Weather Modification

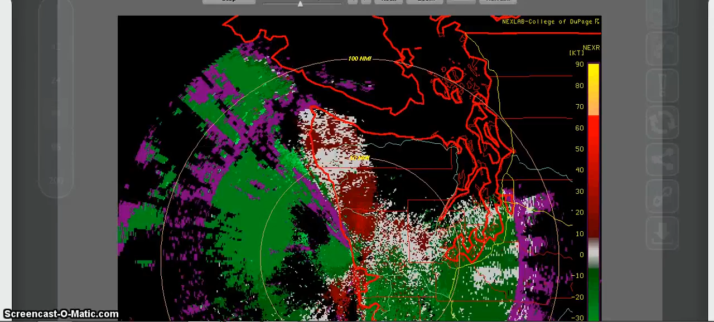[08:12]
And I can slow that down a little bit more so you can see it jumping from all these different colors.